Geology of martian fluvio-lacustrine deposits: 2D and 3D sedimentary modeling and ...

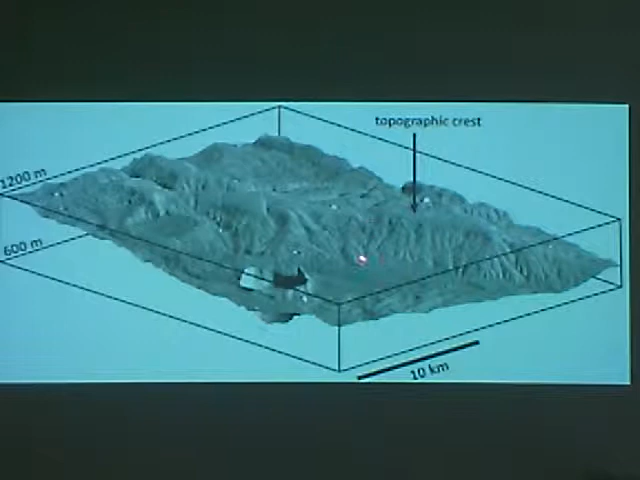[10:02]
e questo pattern erosivo che ricorda appunto una collina che abbiamo qua di fronte, chiaramente dovuto a una zona di erosione, quindi trasporto e sedimentazione nei bacini.